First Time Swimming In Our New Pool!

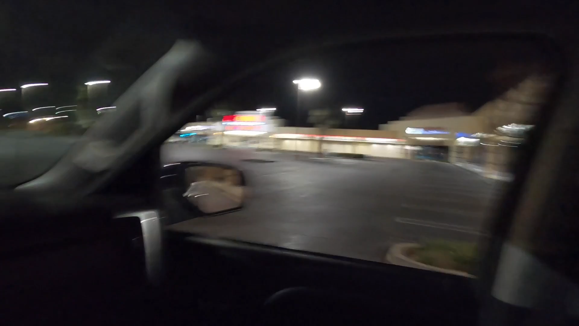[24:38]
at this plaza it is a ghost town out here it's a straight up saturday night today
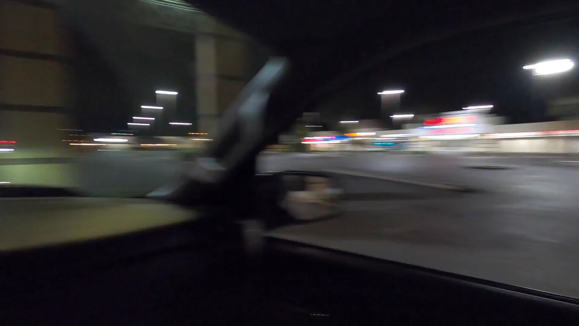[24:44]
and saturday nights in la is popping no matter where you go but like i have never seen streets this empty this
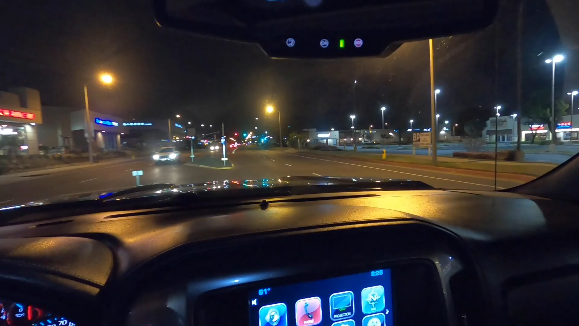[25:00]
is usually like maybe like 2 a.m 3 a.m type streets it's 8 30 and look at this
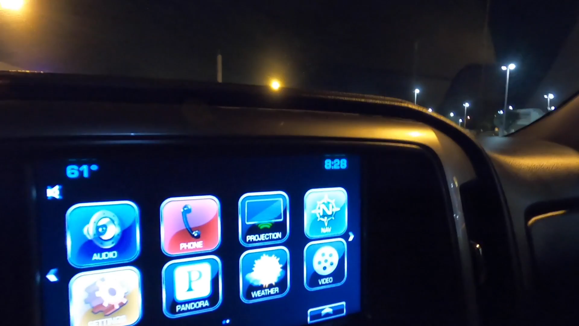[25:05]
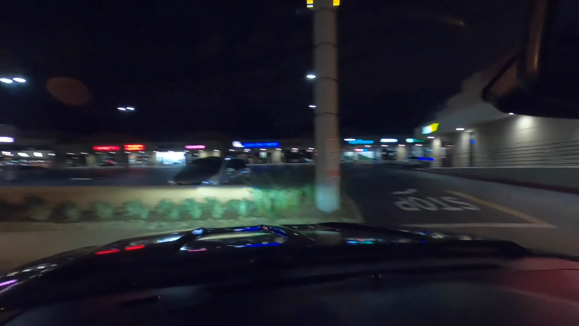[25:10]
straight up just one car in a giant parking lot with a gym with the planet fitness this is freaking crazy one thing that's super cool though is if you gotta run